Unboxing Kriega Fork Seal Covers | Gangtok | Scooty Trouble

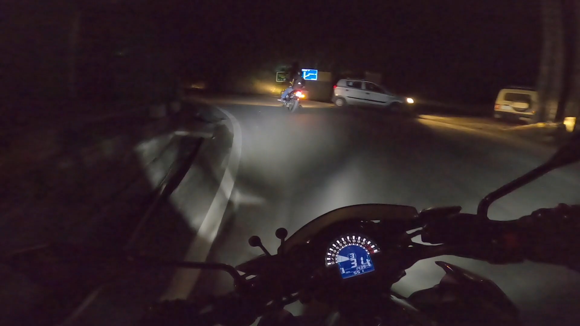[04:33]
At least I found someone to follow, yeah that was fun.
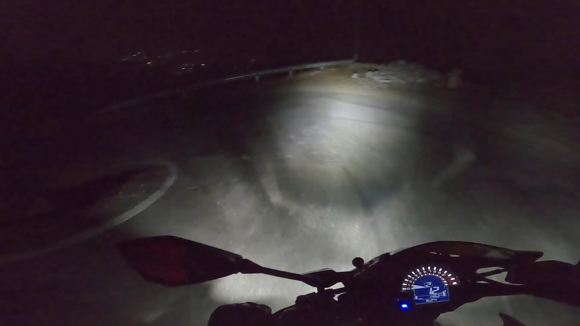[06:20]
So I did some adjustment with my light, so it shines like a diamond. Wow, I didn't see that guy.